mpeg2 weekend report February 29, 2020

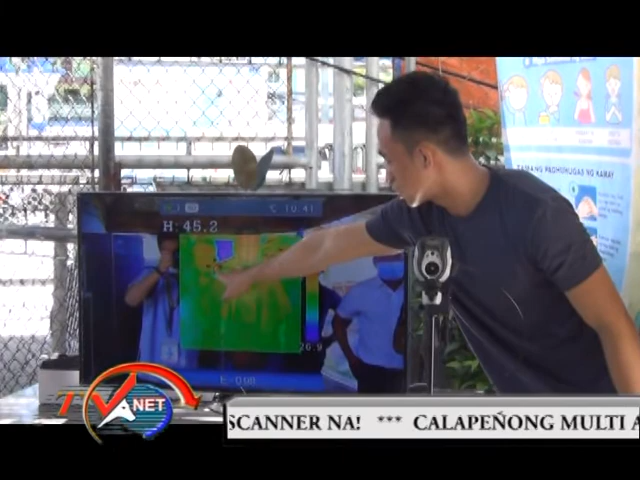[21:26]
...sa pagharap sa thermal scanner upang makita kung paano ito gumagana.